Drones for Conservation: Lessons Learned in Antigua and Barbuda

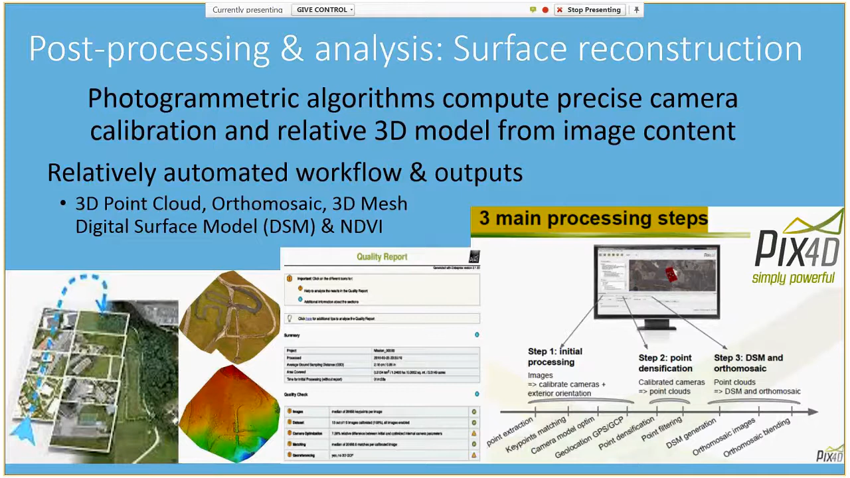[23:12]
Surface outputs can all be exported as a GIS shapefile or Geotech, as well as Google Earth KMZ and AutoCAD file formats. Here's an example of the input flight parameters and the results provided in a quality report for a mangrove survey conducted at the Cades Bay Marine Reserve on the southwest coast of Antigua. As I mentioned before, we're typically able to map between 5 to 10 hectares, or approximately 20 acres, per battery.
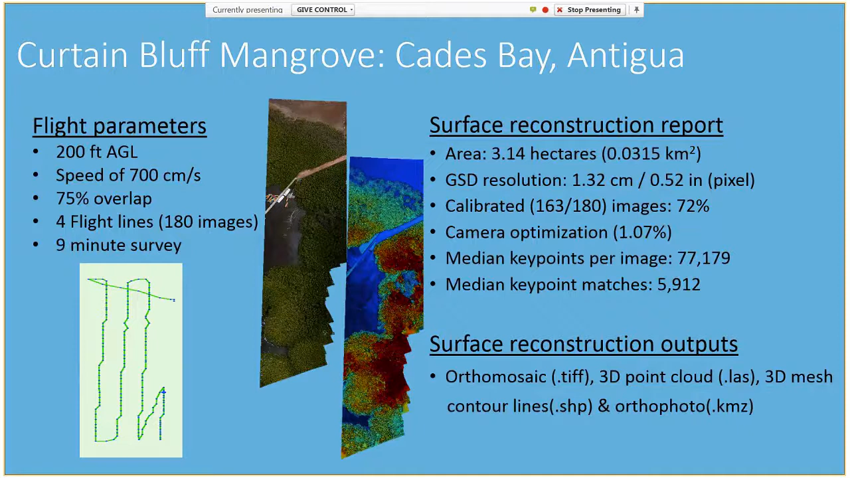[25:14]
in which the accuracy will depend on the accuracy of your survey instrument, the number of ground control points used, and their distribution in the survey area.